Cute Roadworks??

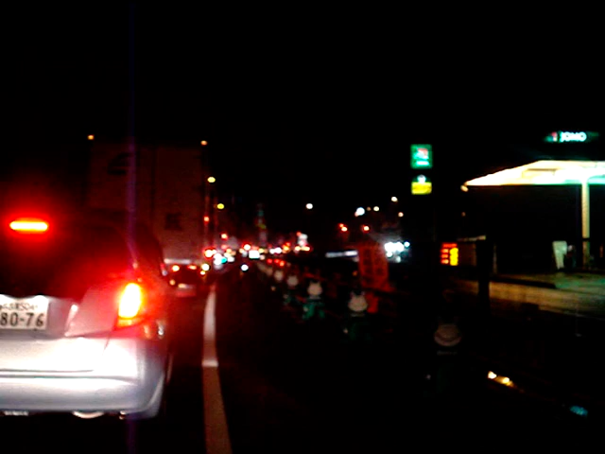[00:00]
Hey guys, so this is obviously Roadworks in Japan and these little posts here are holding up the railings, temporary railings.